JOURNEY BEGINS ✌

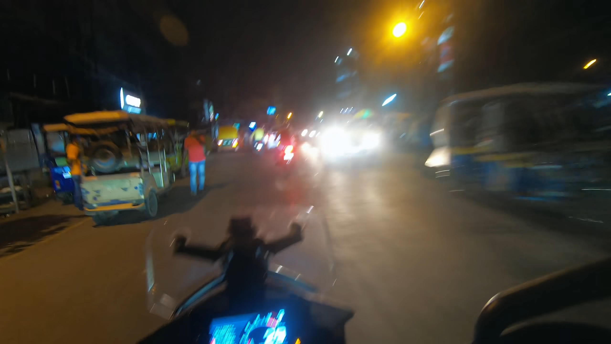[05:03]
এই যে দেখতে পাচ্ছ ডান দিকে বারাসাতের বিগ বাজার, তো সেটা ক্রস করছি। আর ভাই রাস্তাঘাটে বিভৎস হয়েছে, মানে তার থেকে বড় জিনিস আমার গাড়িটা দেখতেই পাচ্ছ এখন কতটা বড় হয়ে গেছে।